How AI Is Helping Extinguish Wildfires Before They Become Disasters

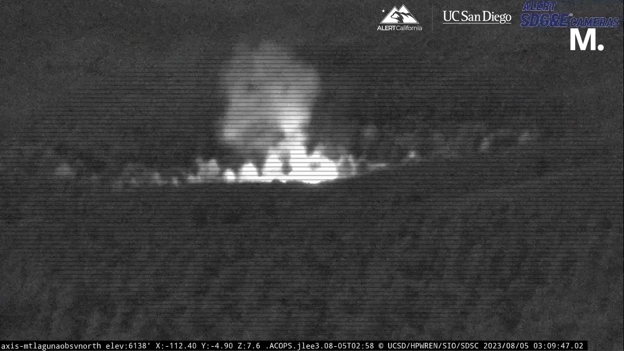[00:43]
is using the technology to recognize a fire early on. The next morning, that fire would have been a fire of significance.